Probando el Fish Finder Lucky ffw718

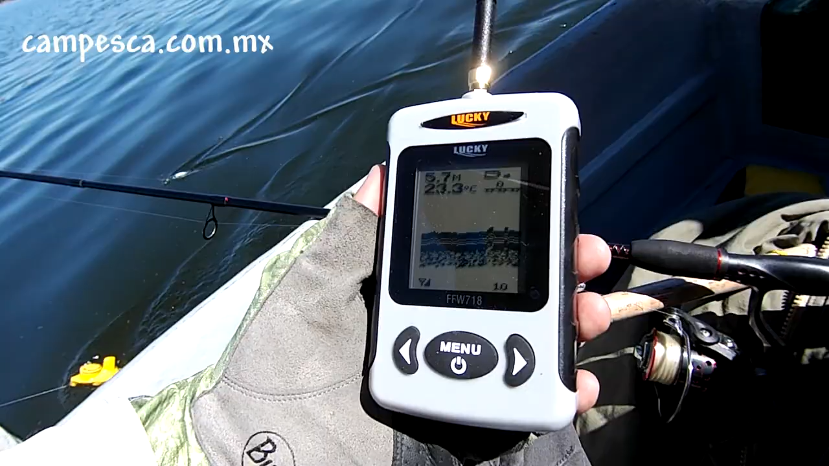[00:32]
On screen: depth 5.7 m, water 23.3°C
Nos muestra dónde hay peces, así como el perfil del fondo y su profundidad.
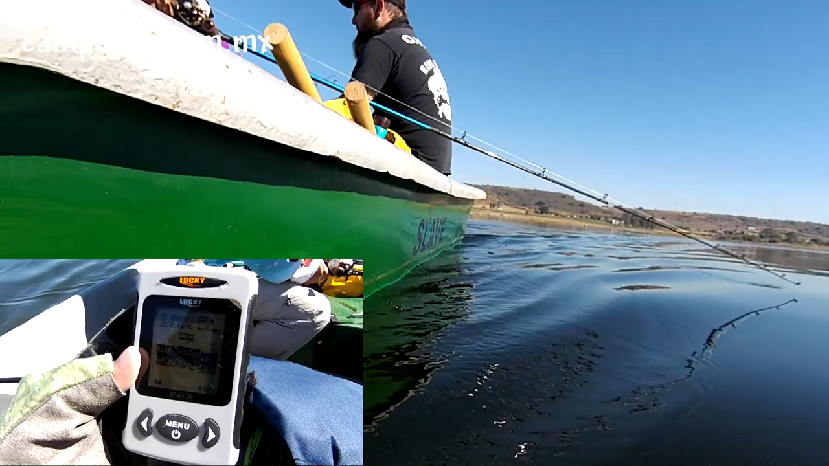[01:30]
En general, por sus características y bajo costo, el FFW718 es una excelente opción como sonar y localizador de peces.